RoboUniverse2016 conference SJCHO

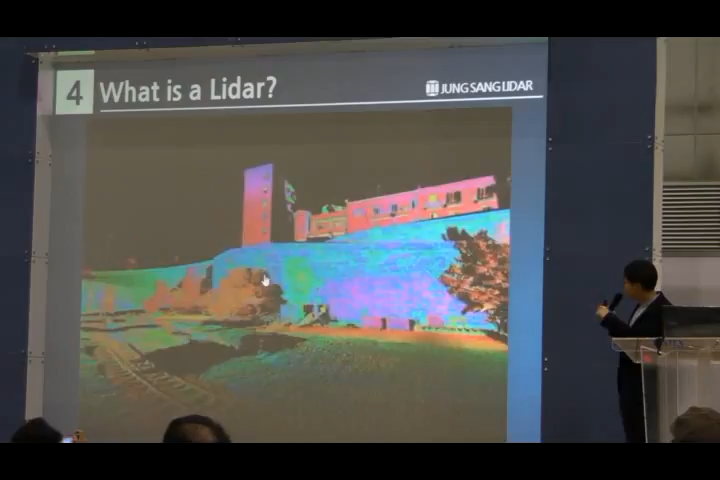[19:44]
라이더를 측정을 하면 3차원 이미지 맵이 나오기 때문에 이 가까이 있는 것뿐만 아니라 이제 프로세싱 또 하면 그 뒤에 있는 이런 물체들도 겹쳐서 이제 보일 수도 있고, 이 철로가 가면서 이
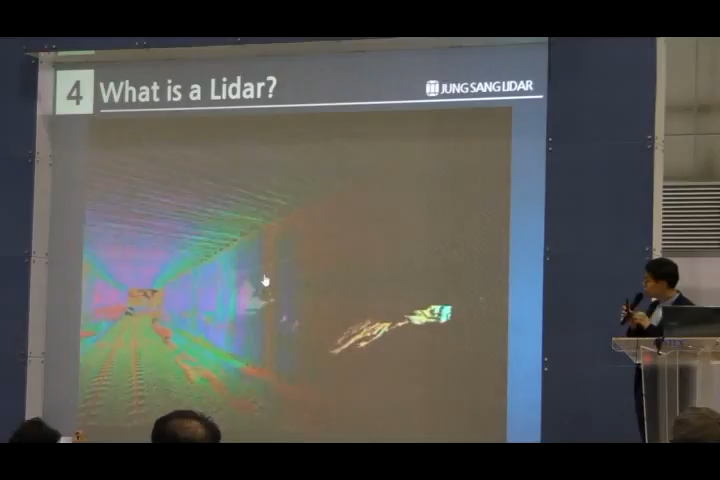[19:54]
터널 안에 내부의 모양이 어떤지 변형이 있는지 프레임이 있는지 이런 것들을 이제 검사하기도 하고요.
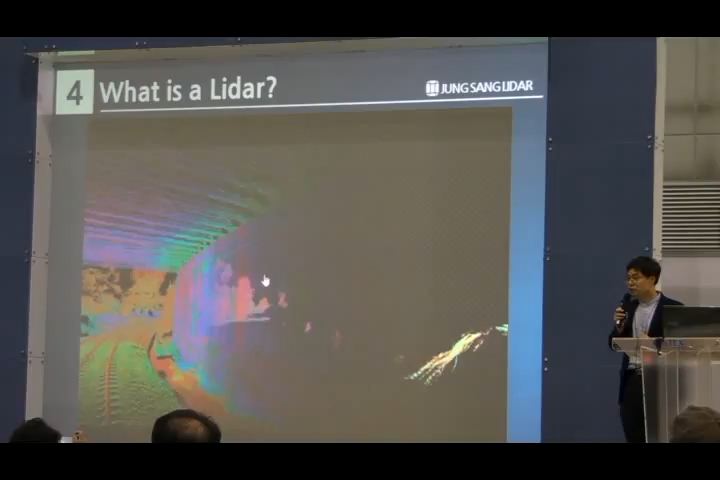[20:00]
그리고 이런 이제 나무들도 계절에 따라서 나뭇가지가 더 커지기도 하고 나뭇잎이 떨어지면
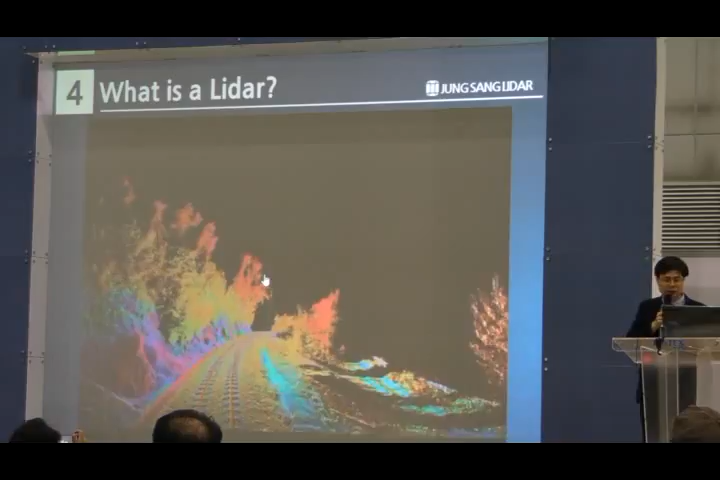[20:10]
가늘어지기도 하고 이런 모든 정보들을 이제 라이더와 보행사도 카메라들을 이용을 해서 이미 많은 회사들이 측정하는,